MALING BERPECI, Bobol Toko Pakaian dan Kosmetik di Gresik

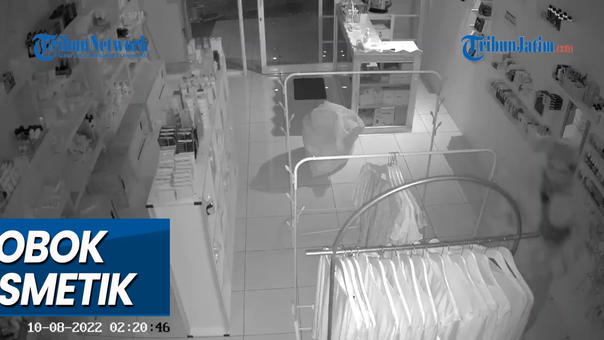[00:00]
. Seorang pria berpeci, terekam kamera CCTV membobol toko pakaian dan kosmetik di Gresik Jawa Timur,
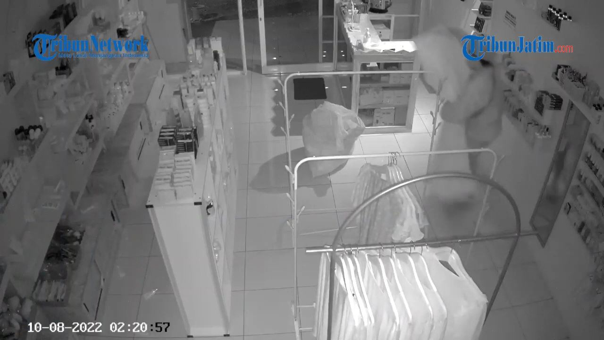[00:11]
pada Senin, 24 Oktober 2022, sekitar pukul 2 waktu setempat. Saat beraksi, pelaku membawa kabur kosmetik hingga pakaian wanita, yang dimasukkan dalam tas plastik warna putih.
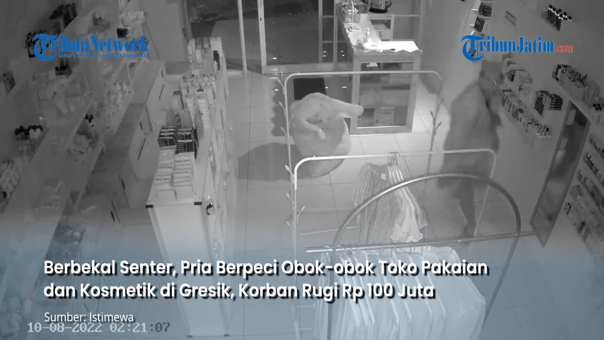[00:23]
Dalam rekaman tersebut, pelaku terlihat beraksi seorang diri. Karena kondisi toko gelap, pelaku menggigit senter kecil untuk penerangan, saat mengambil barang-barang yang dicurinya. Dia membawa tiga buah kantong plastik berisi barang curian. Kejadian tersebut baru diketahui sekitar pukul 8 waktu setempat, saat toko akan dibuka.